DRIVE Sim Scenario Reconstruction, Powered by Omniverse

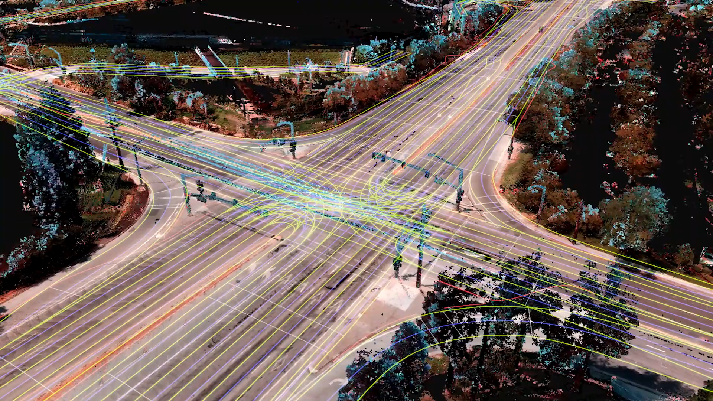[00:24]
The map is loaded into Omniverse.
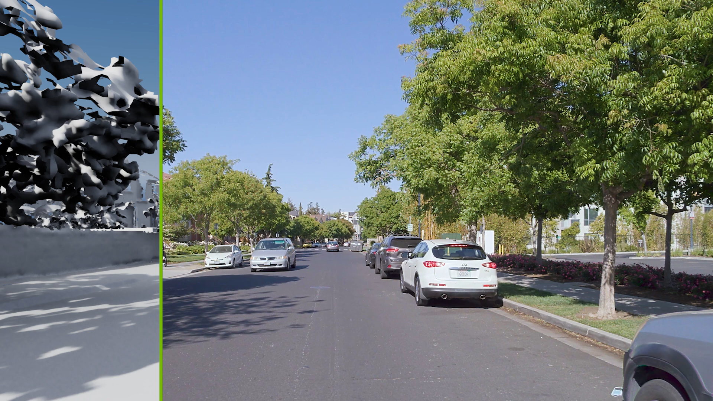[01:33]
We start by reconstructing the scene in 3D. Dynamic objects are recognized and removed, and the background is restored.